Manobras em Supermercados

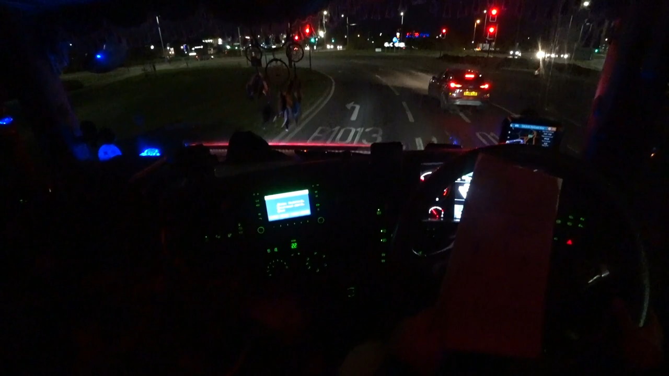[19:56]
2019. O aeroporto de Southend tá aqui atrás.
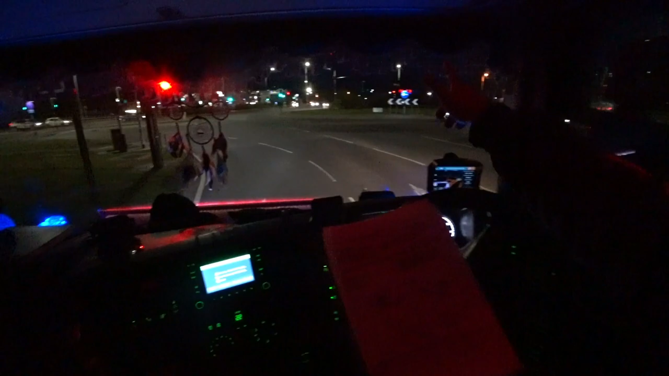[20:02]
Tesco, rotatória, o Tesco tá ali. Rotatória. Esquerda, próxima rotatória direto, próxima rotatória esquerda, rotatória direita.
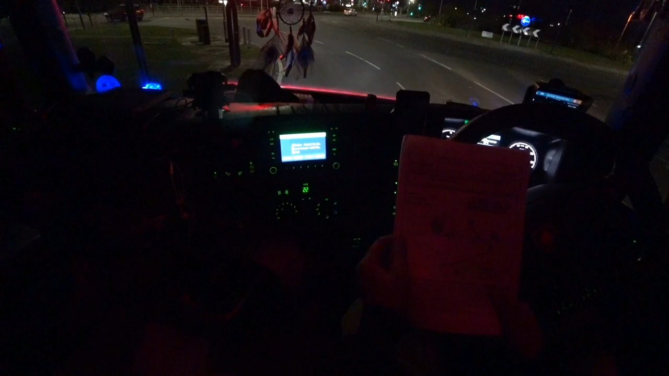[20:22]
Primeira rotatória direto, segunda rotatória esquerda.
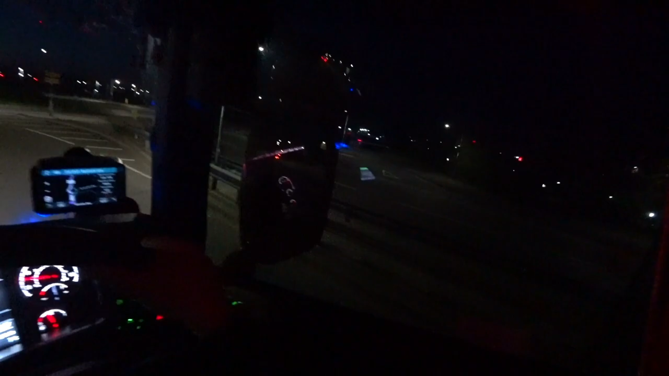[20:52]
Riley. Próxima rotatória à esquerda.
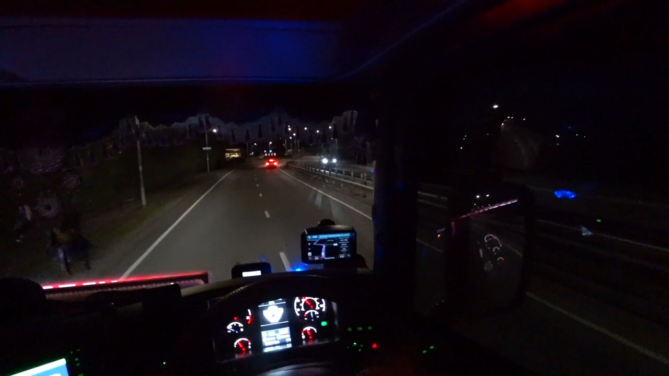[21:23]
Toda vez que eu venho, vem de noite. Eu nunca cheguei aqui durante o dia. Rotatória à esquerda.
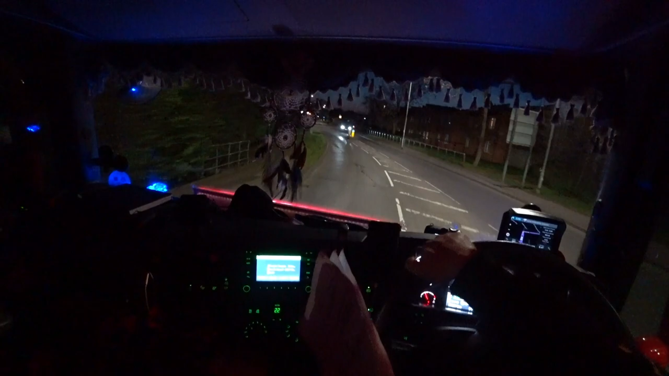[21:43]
Rotatória à direita. Será que se pode chamar isso aqui de rotatória?
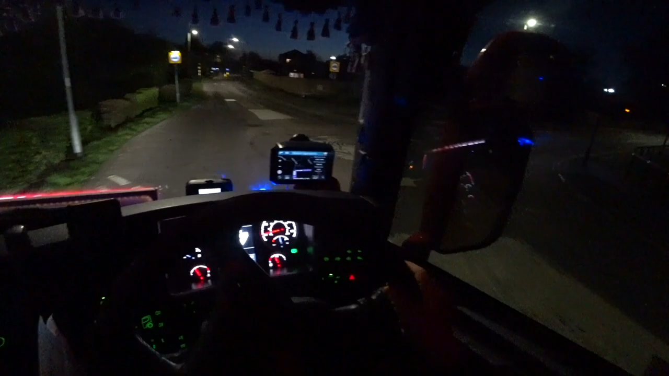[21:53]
Mas é uma rotatória à direita. Restrição de caminhão ali.
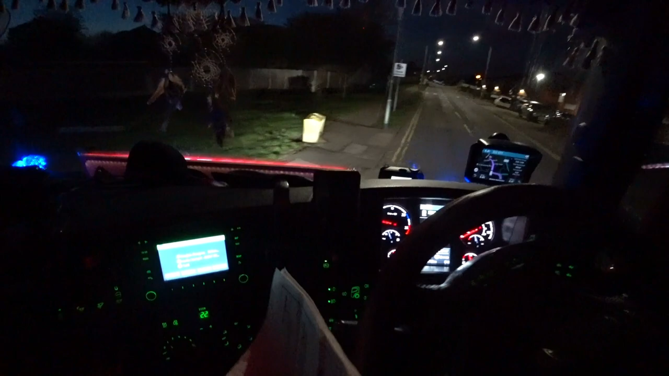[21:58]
Não vamos entrar na restrição. Segue a estrada. E ela vai fazer uma curva lá onde está os pub. Vai socar debaixo do caminhão mesmo?
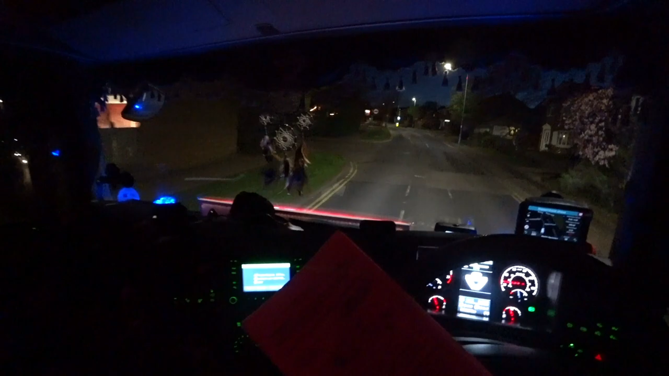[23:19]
Acho que é aqui, é aquilo aqui, ó.